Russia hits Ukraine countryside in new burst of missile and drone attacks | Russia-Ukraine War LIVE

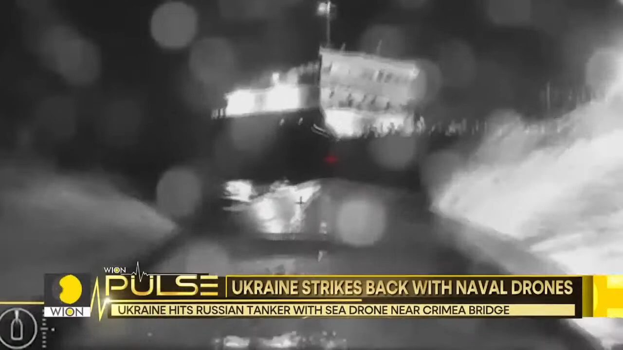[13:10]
which is believed to be a Russian large landing ship, the Olenegorsky Gonyak. The footage is said to be of an area close to the Black Sea port of Novorossiysk,
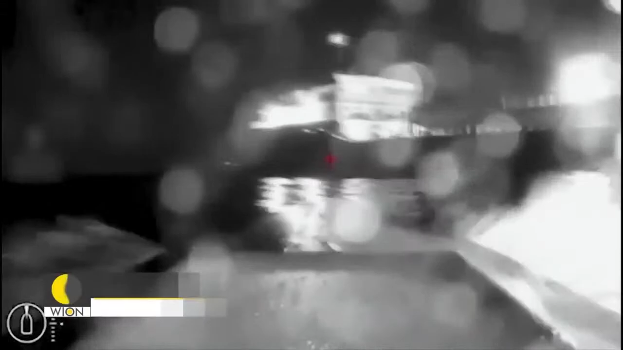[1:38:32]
Ukraine says its sea drones struck a major Russian port Friday and damaged a warship
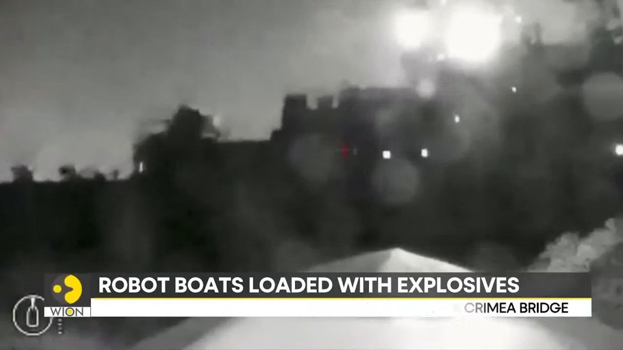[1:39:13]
where this Ukrainian drone rams into its target. This is the first time a commercial Russian port has been targeted in the 18-month conflict.
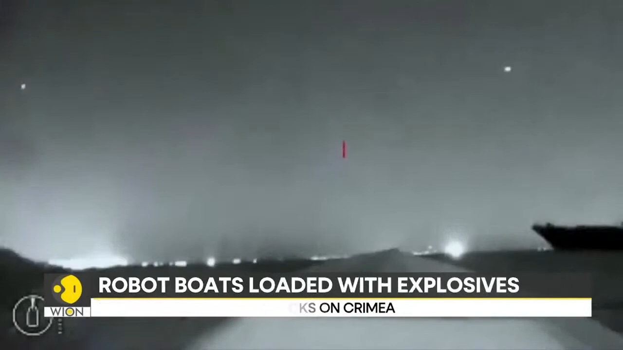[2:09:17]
The footage is said to be of an area close to the Black Sea port of Novorossiysk, where this Ukrainian drone rams into its target.
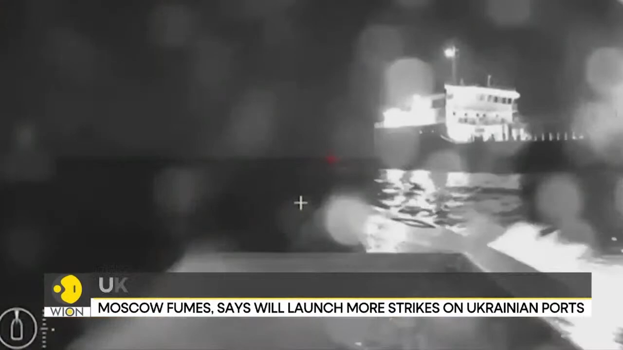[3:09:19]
This is Ukraine's latest weapon, moving stealthily in the dark of the night, laden with explosives zooming on to its target, which is believed to be a Russian large landing ship, the Olenegorsky Gonyak.
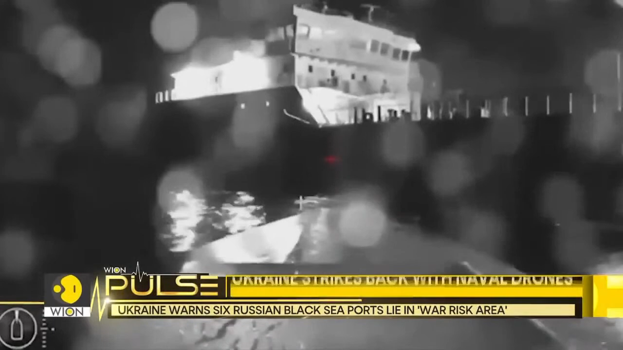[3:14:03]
which is believed to be a Russian large landing ship, the Olenegorsky Gonyak. The footage is said to be of an area close to the Black Sea port of Novorossiysk, where this Ukrainian drone rams into its target.
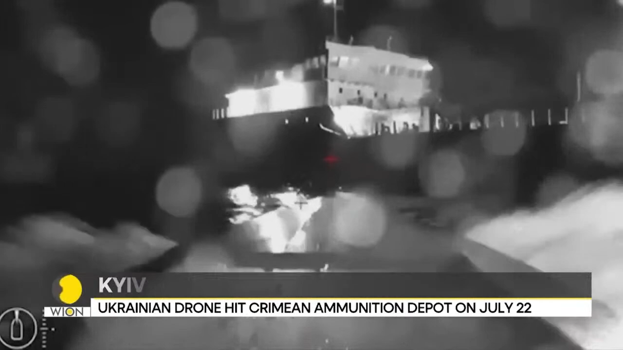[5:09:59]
which is believed to be a Russian large landing ship, the Olenegorsky Gonyak.